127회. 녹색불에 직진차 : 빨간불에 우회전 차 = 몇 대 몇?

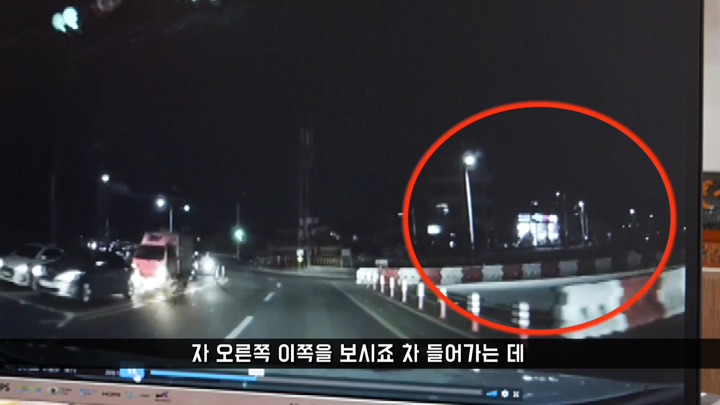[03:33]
블박차 속도 빠르지 않고 이렇게 가고 있는데 안 보여, 안 보여. 없어요, 없어요. 안 보여, 아직도 안 보여, 안 보여. 그래서 가는데 쫓아와서 때린 거예요. 누가 앞에 있었습니까?